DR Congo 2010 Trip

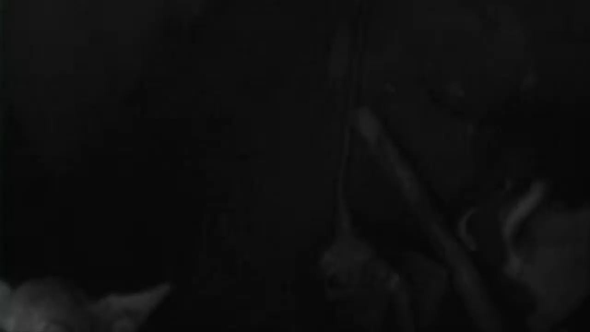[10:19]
Oh, that's a cute little one right there. So is that one.